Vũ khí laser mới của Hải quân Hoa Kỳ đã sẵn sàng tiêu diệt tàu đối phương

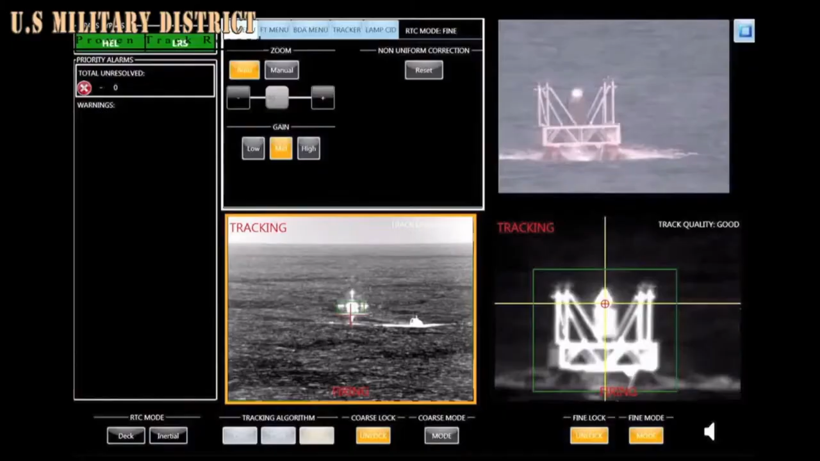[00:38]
The High Energy Laser là laser năng lượng cao với hệ thống giám sát